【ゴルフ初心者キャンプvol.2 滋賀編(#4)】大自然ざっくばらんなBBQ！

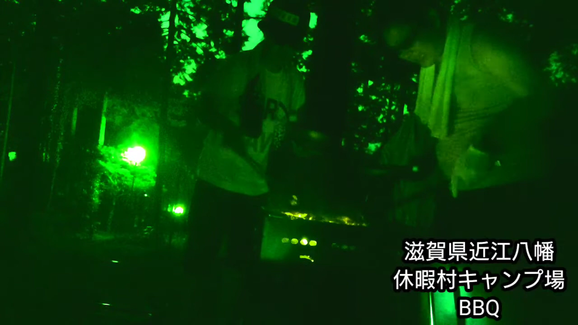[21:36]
ほんま暗いからさ、肉がちゃんと焼けてるかどうか 見えへんな。 見えへんわ、やばいわこれ、怖いわ。 え、懐中電灯あるから一応見て。やろ。え、火だいぶ消えとんな。火だいぶ消えとんね。 真ん中ちょっとまた浮かすから、あの着火剤入れて。